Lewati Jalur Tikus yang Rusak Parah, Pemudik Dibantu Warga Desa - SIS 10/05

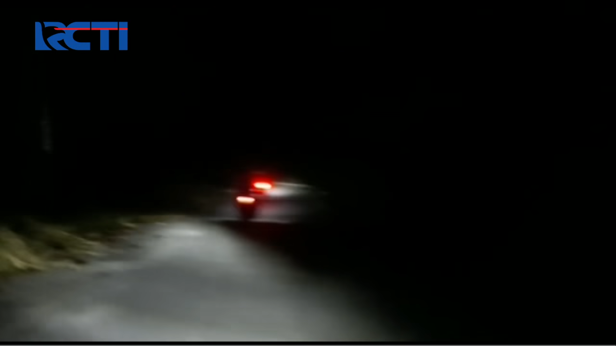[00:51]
Bahkan jalanan yang dilalui juga rusak parah dengan kondisi jalan berbatu serta berlubang.